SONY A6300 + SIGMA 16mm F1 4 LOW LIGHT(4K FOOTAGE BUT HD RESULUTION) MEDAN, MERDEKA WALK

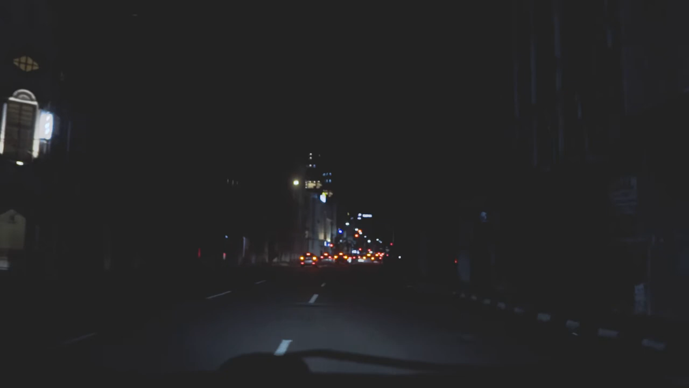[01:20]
Nah ini bener-bener gelap nih Sesuai dengan topik kita kali ini Ini adalah contoh tempat-tempat yang tidak paling dijadikan lokasi